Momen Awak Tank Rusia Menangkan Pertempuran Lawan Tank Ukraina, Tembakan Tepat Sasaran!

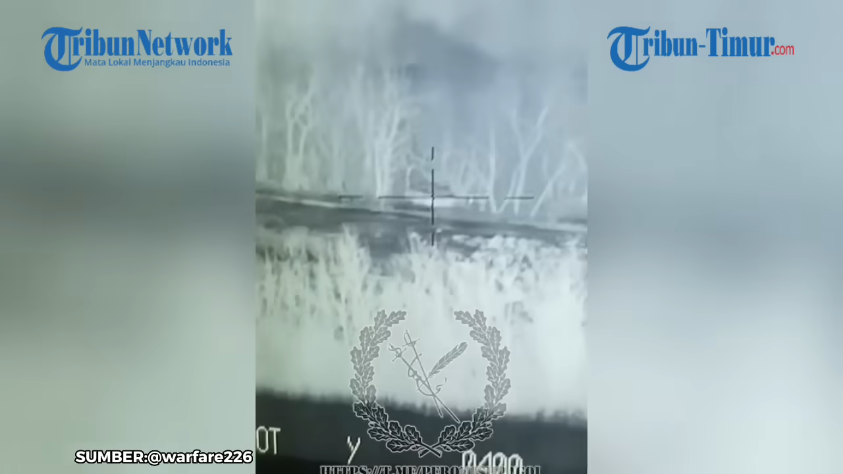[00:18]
Media sosial diramaikan dengan rekaman yang memperlihatkan Teng Rusia berhasil menembaki
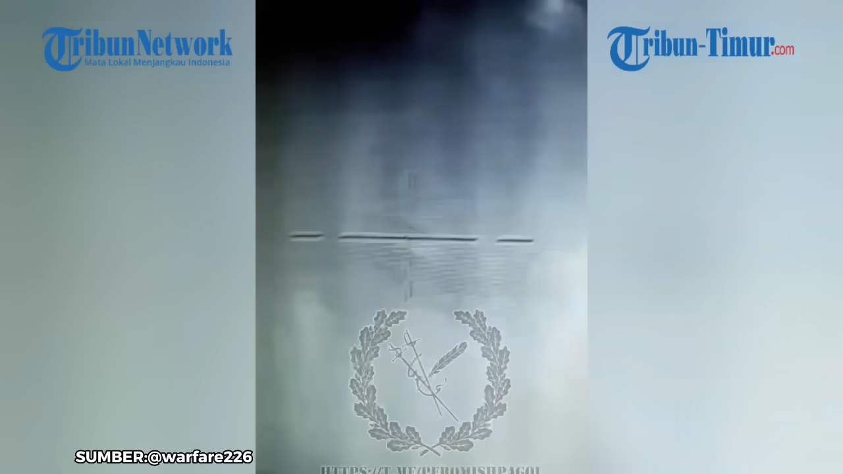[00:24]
Teng Ukraina dari jarak jauh Akibat tembakan tepat sasaran,
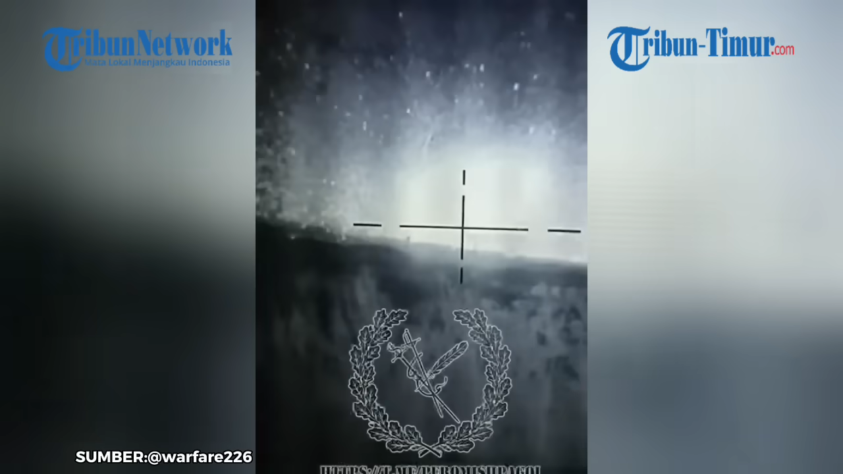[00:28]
Teng Ukraina dibuat meledak dan hancur Rekamannya beredar di telegram pada Kamis 20 Juli
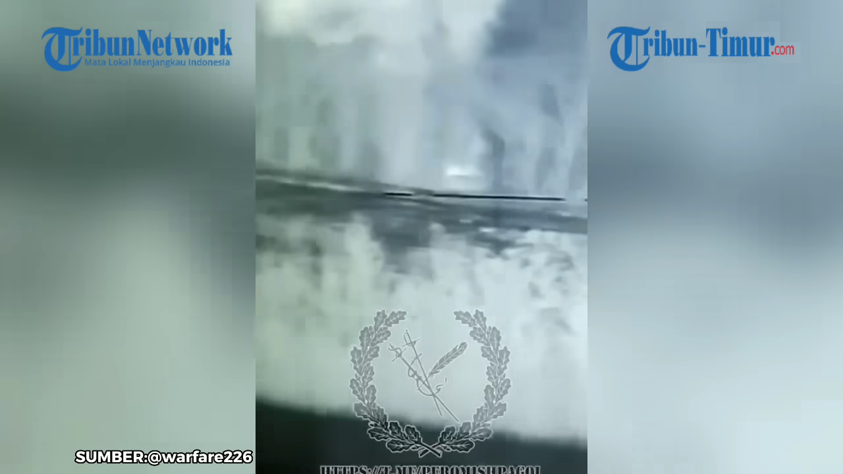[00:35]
2023 Namun tanggal pasti rekaman penyerangan ini diambil tidak dirincikan Termasuk lokasi
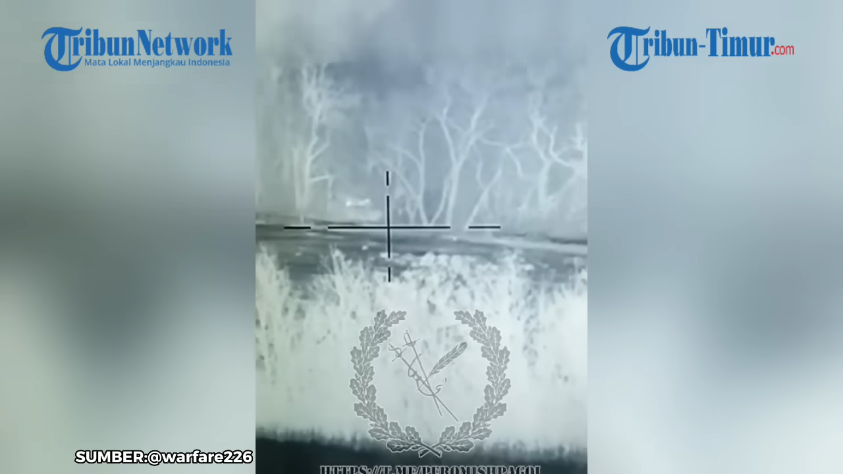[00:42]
pertempuran antar Teng ini Dalam keterangan unggahan disebutkan awak Teng Rusia memenangkan pertempuran melawan Tengker Ukraina Atas serangan tersebut, personel Ukraina yang berada di dalam Teng dikabarkan tewas Selain itu, belakangan ini pemerintah Rusia juga mengklaim pasukannya Berhasil merebut
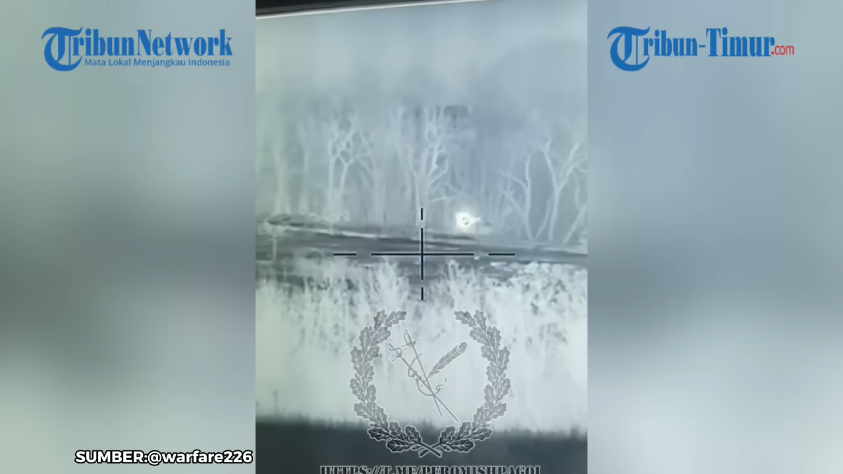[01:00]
sejumlah Teng tempur Leopard Jerman Dan kendaraan tempur infanteri Ridley Amerika Serikat dalam pertempuran di Ukraina Otoritas CAF sebelumnya menyerukan kepada sekutu-sekutunya di barat Untuk mengerimkan berbagai peralatan